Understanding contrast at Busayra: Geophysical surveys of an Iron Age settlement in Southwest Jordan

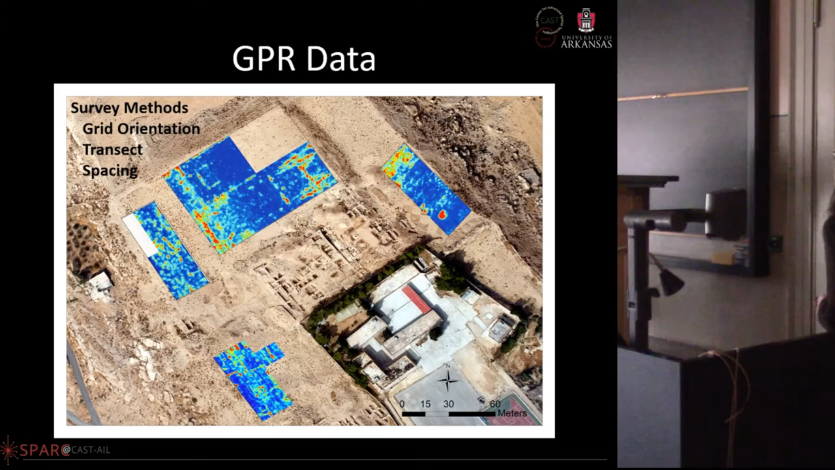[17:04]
the gpr data that they were really wanting us to work out with uh these are the areas basically you can obviously see that it's the walls are lining up directly okay um with the architecture that's above um the area that they were so important interested in over here we were getting very little data both with the magnetometry and the geophysics and actually these things that you see are features from the top
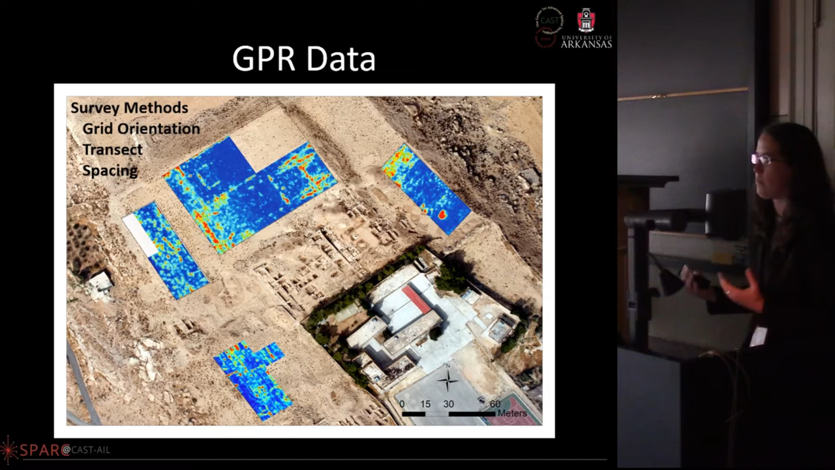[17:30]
they're just rocks piled up that or piled and repiled and so this is what the gpr ended up looking like and this is what the mag ended up looking like this is